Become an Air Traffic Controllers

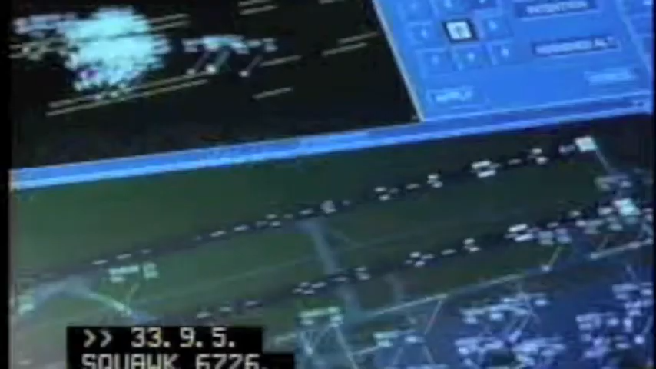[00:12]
At first, it looks like a video game, but this is very much for real.